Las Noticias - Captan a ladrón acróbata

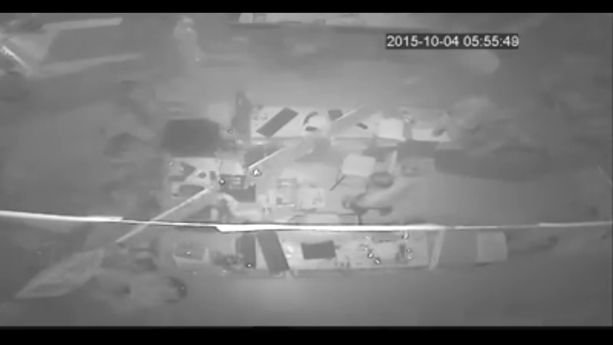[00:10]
Este hombre tuvo todo el tiempo para ingresar a este establecimiento, que se ubica a tan solo seis cuadras del Palacio de Gobierno del Estado, sin que alguna autoridad se percatara de lo ocurrido.
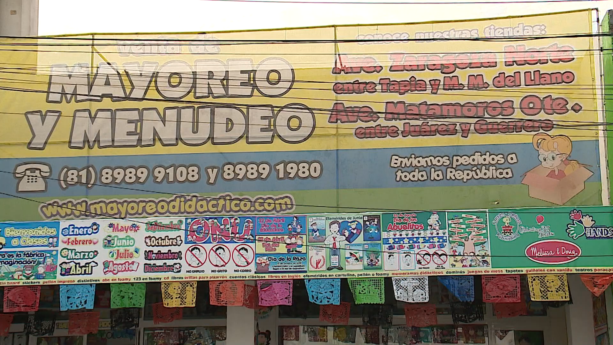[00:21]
Tan pronto como trepó a la azotea, encontró un cable, el cual conecta al sistema de circuito cerrado, herramienta con la cual descendió hacia el interior del negocio tras quebrar un par de ventanas.
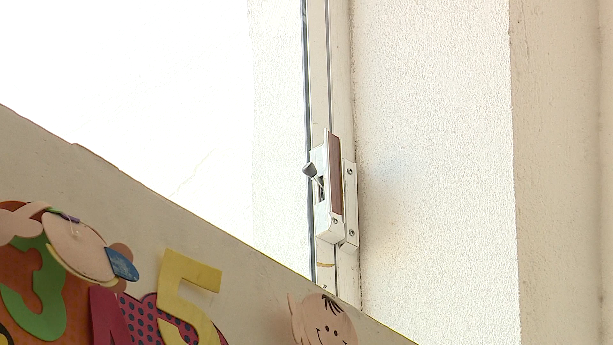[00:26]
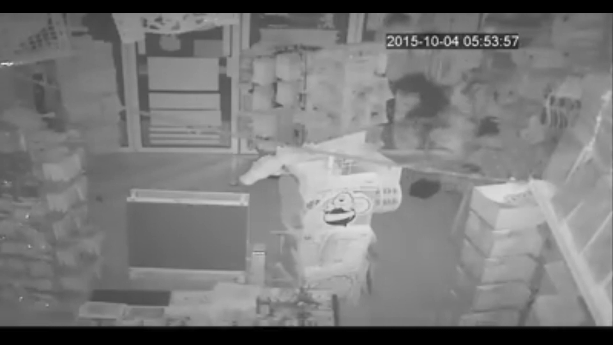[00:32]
El video muestra cómo este hombre logra descender sin problema, arrojando parte de la mercancía hacia el piso. Tras pisar el suelo firme, este sujeto observa lo que se encuentra a su alrededor y se dirige rápidamente hacia el área de la caja, de donde logró apoderarse del producto de las ventas del día. Una vez que logra obtener el motín, se dirige hacia el cable para emprender su ascenso. Los empleados de este establecimiento se mostraron preocupados por lo ocurrido, ya que esto sucedió a tan solo unas cuadras de donde se encuentra una gran cantidad de elementos de seguridad, misma que dijeron no se ve patrullar por estos negocios, los cuales han sido blanco de los amantes de lo ajeno.